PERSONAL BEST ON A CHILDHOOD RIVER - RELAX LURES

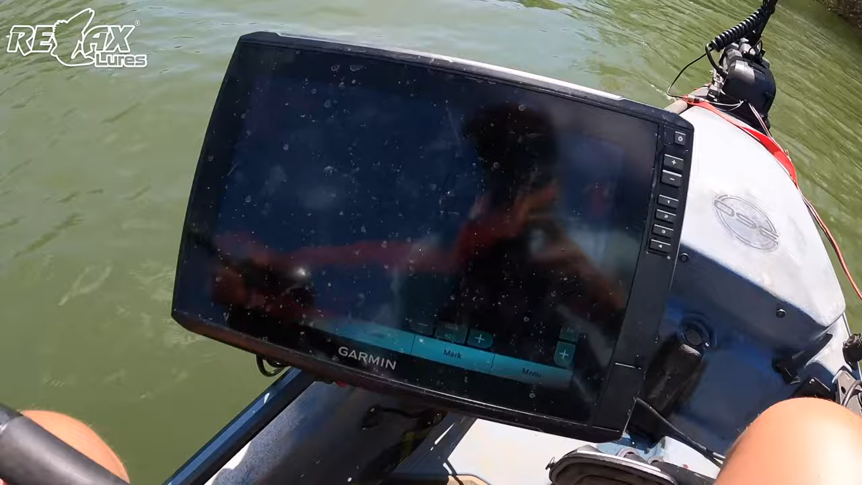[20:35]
E greu să misc. Să și filmez. Și da luminozitate.